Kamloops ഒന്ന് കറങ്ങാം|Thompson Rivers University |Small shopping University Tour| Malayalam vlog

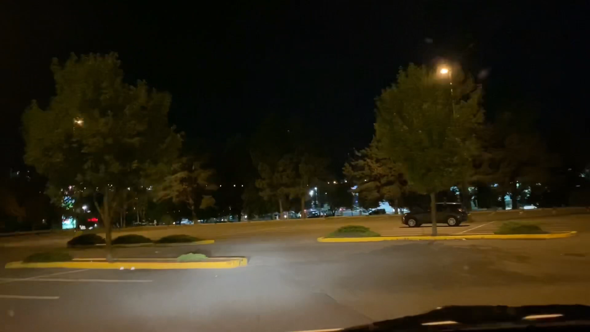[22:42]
ഇതൊരു മോട്ടലാണ്, മോട്ടൽ. ഇത് വളരെ ചീപ്പാണ് കേട്ടോ ഈ മോട്ടൽ.
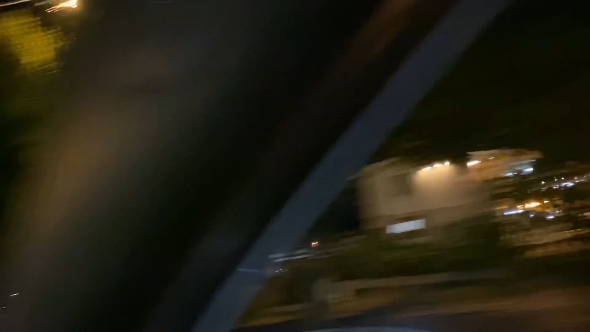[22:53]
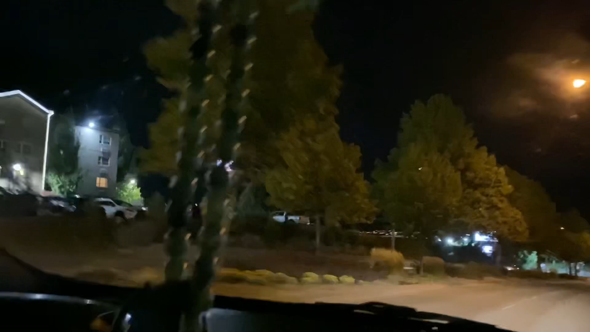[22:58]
ഹോട്ടൽ എന്ന് പറഞ്ഞു കഴിഞ്ഞാൽ നിങ്ങൾക്ക് അറിയാലോ, നമുക്കൊരു ടെമ്പററി സെറ്റപ്പ് പോലെ താമസിക്കാൻ പറ്റുന്ന ഒരു സംഭവമാണ് ലൈക്ക് ഹോട്ടൽ.
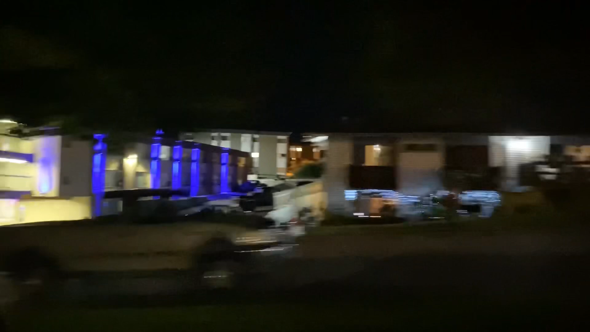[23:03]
പിന്നെ ഇതാണുള്ളത് ഇവിടുത്തെ ഒരു മെയിൻ ലോഡ്ജ്, പനോരമ സ്യൂട്ട്സ്.
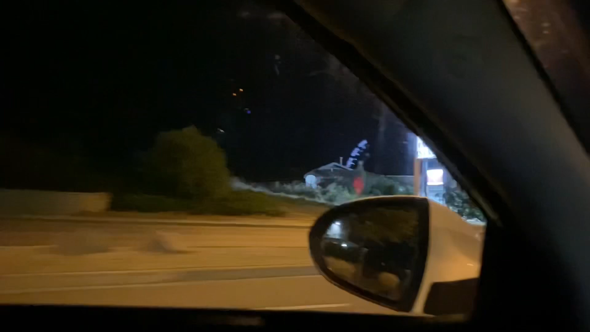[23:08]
ക്ലിയർ അല്ലെന്ന് തോന്നുന്നു. ഈ സാന്റമോണിക്കൊക്കെ തൃശ്ശൂർ നിന്ന് വരുന്നവരൊക്കെ,
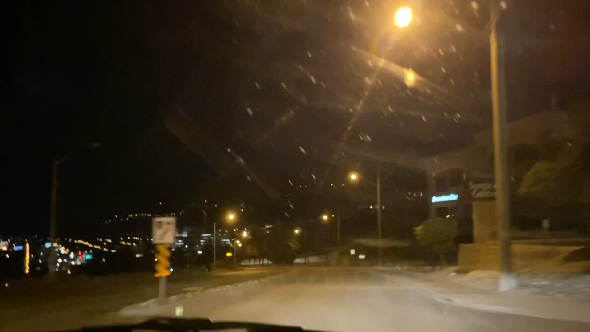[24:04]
കളയാനും ഉദ്ദേശമില്ല എന്നുണ്ടെങ്കിൽ അവിടെ പോയി കഴിഞ്ഞാൽ സെക്കൻഡ്സ് കിട്ടും. ഇപ്പോൾ ഈ കോവിഡ് കാരണം ഈ ഉപയോഗിച്ച സാധനങ്ങളൊന്നും ഉപയോഗിക്കേണ്ട എന്നാണ് നമ്മുടെ ഒരു റെക്കമെൻഡേഷൻ. ഇപ്പോൾ താഴേക്കുള്ള വ്യൂ ഉണ്ടാവും.